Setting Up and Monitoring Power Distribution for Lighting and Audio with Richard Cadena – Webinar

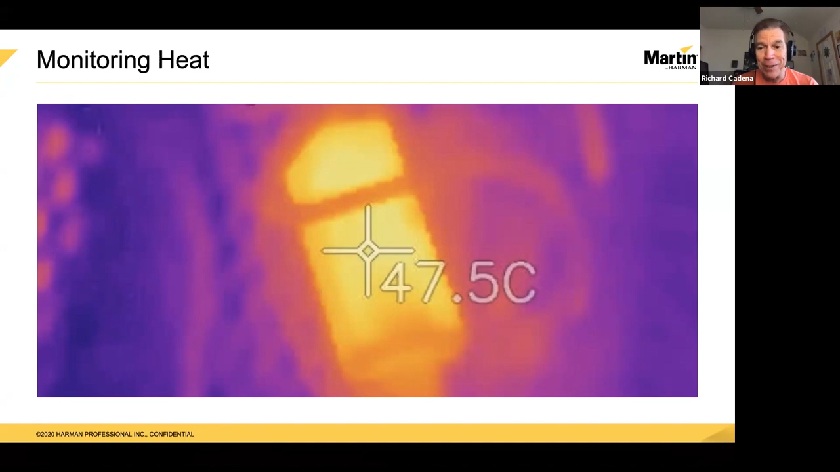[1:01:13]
On screen: spot 47.5°C
Now, again, this implies, you know, the temperature rating of the, of the, uh, conductors and the connectors you're using. So, um, you can, you can monitor connectors,
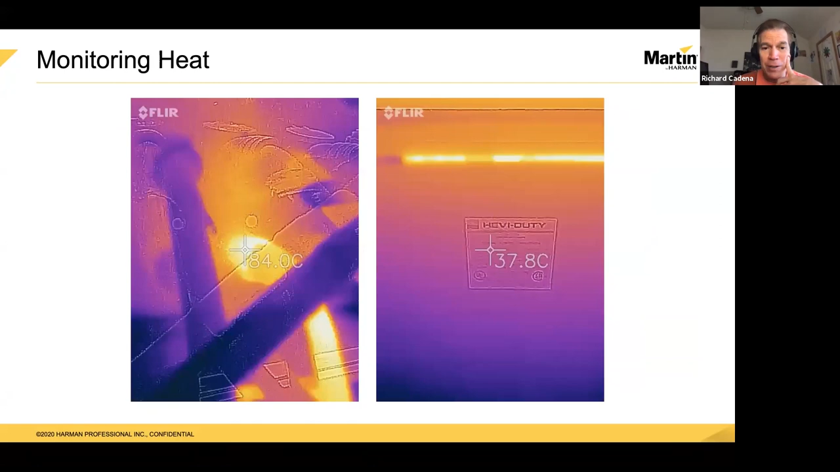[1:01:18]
um, conductors, feeder transformers. Uh, here's an example where this, um, at in the morning, this feeder cable, I measured 97.6 degrees C, uh, which is not beyond the temperature rating, but then an hour later, it was 104.9 C,
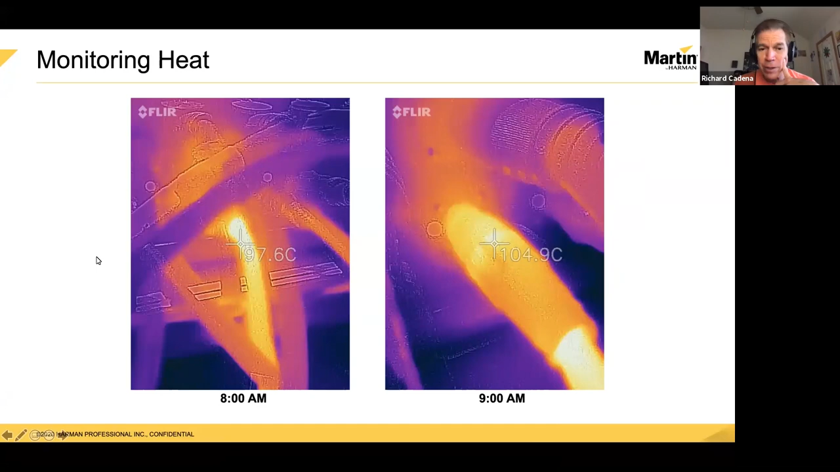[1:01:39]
which is higher than the temperature rating of the, um, of the bus bar.
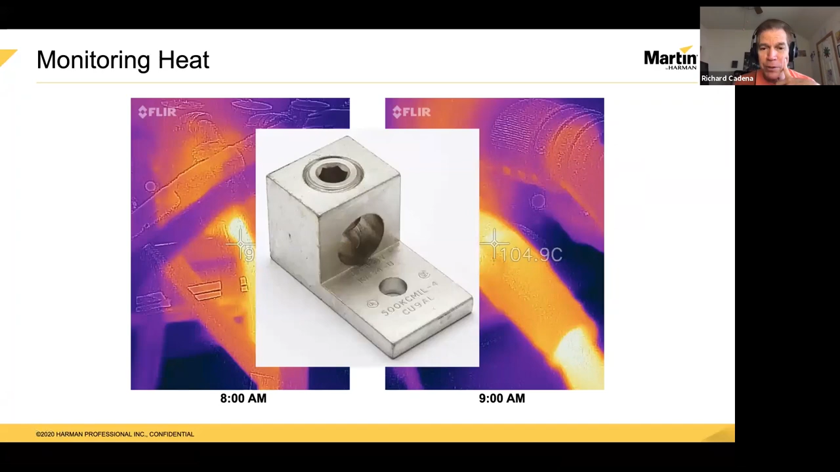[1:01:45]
The bus is, the bus is rated to 90 C. So that's, that, that was a big issue that we had to take care of. So there's some, um, examples of just, you know, you can videotape it. You can take still pictures, but you can look and see if your connectors and your cables are being overheated.
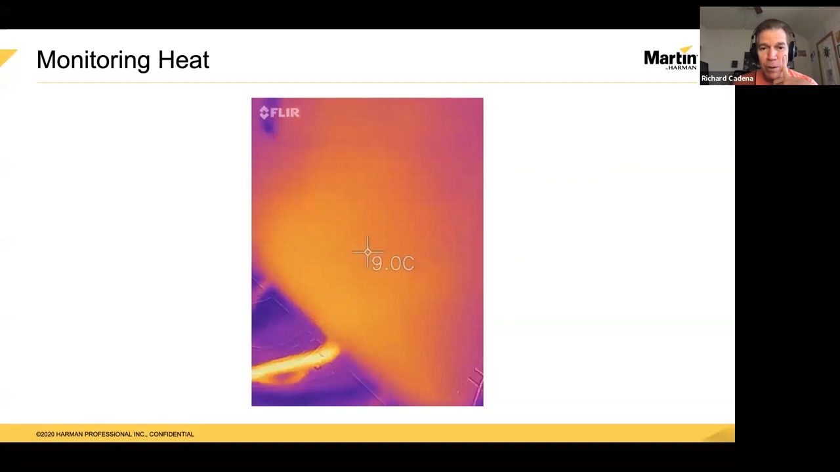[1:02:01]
And if you find something, of course, make sure you mark it. So when it goes back to the shop that they know exactly what the problem is, don't be, uh, obscure about it.